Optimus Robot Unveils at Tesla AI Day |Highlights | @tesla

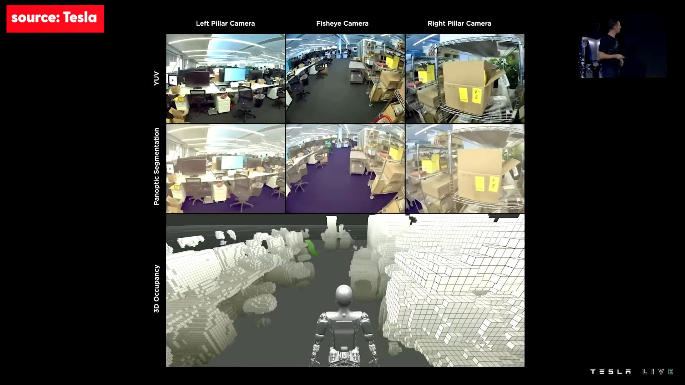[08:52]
The only thing that changed really is the training data that we had to recollect. We're also trying to find ways to improve those occupancy networks
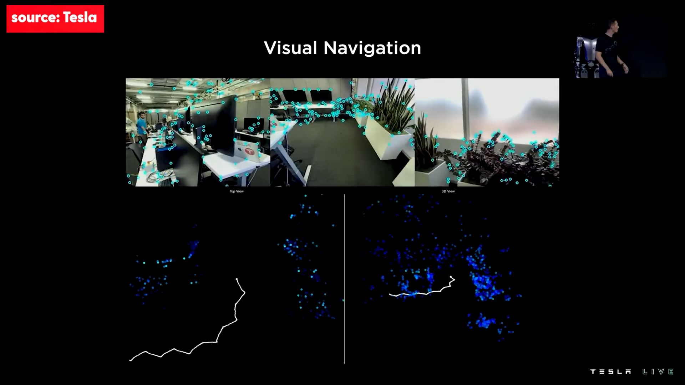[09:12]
So we've been training more neural networks to identify high-frequency features,
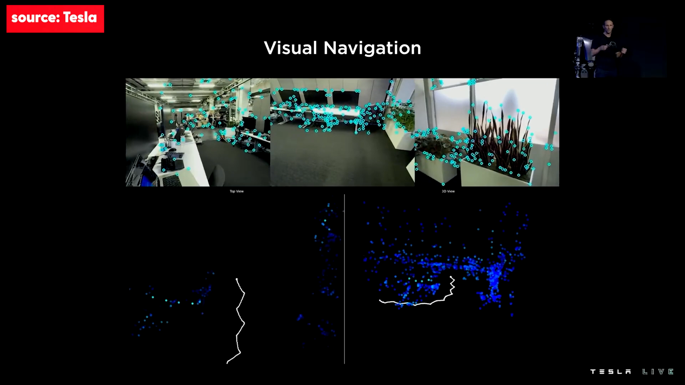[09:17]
key points within the bot's camera streams, and track them across frames over time as the bot navigates with its environment.